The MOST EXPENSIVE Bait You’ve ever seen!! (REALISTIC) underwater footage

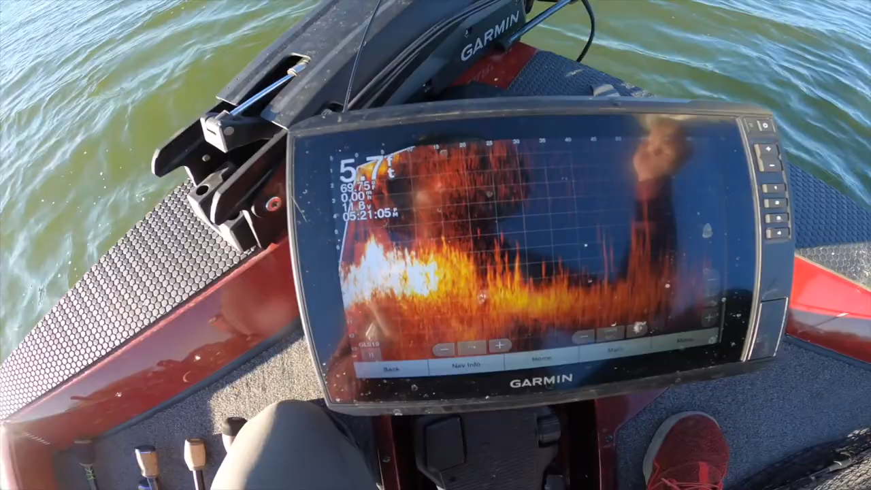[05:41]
I don't know if you guys can pick up on that, but it dips down and it's, well, it's showing that it's looking to the right. But regardless, the hump and some grass is this direction as well. I cast it that way, reeling it back in slow.